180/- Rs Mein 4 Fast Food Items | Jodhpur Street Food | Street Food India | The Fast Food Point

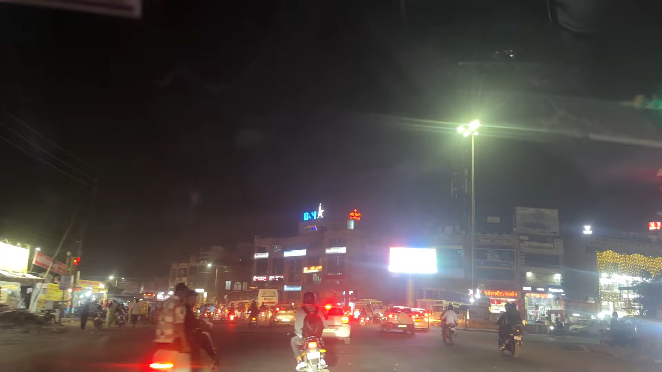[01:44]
यहाँ पे बैंक ऑफ बड़ौदा वाली बिल्डिंग दिख रही है आपको, इसके सामने एक पतली सी गली जाएगी, वहाँ पे ये फूड पॉइंट, और वहाँ जाके आज हम लोग ज़बरदस्त जायका ट्राई करेंगे। वैसे मैंने बहुत से यहाँ पे सैंडविच पॉइंट ट्राई किए अपने जोधपुर में यार, सब लोग एक से बढ़कर एक जायका लेके आ रहे हैं माशाल्लाह।